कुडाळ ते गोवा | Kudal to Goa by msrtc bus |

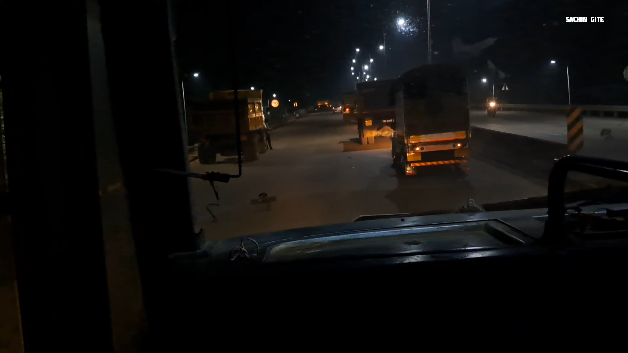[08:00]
मध्ये प्रवेश केला आहे आपण. येथून महाराष्ट्र राज्याची हद्द समाप्त होत आहे. बाहेरून येणाऱ्या गाड्या गोवा पोलिसांकडून तपासल्या जाताना आपण पाहू शकता.
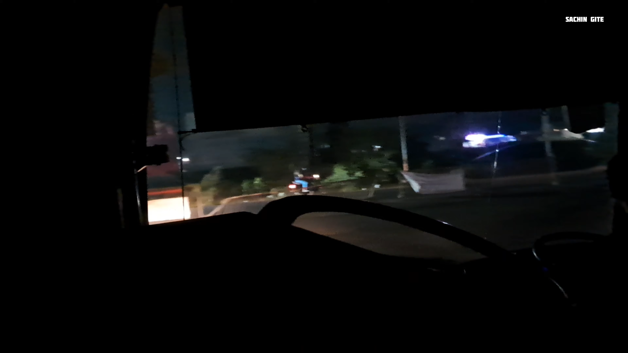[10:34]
सगळ्या बस जातात का मापसामध्ये आपल्या? सगळ्या ए टू झेड गाड्या आपल्या.
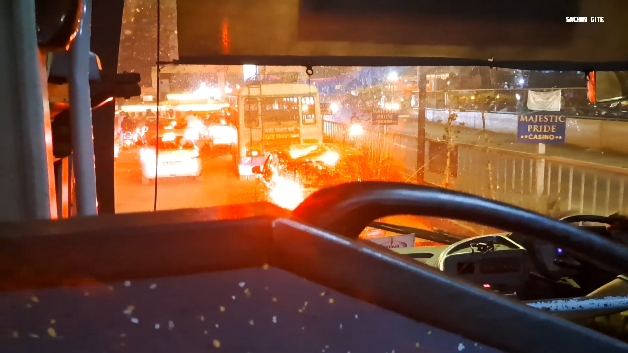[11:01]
आपल्याला टर्न बसते का बघा, नाही तर पुढनं टर्न मारा. कारण का इथे एकदा टर्न बसत नाही आपला.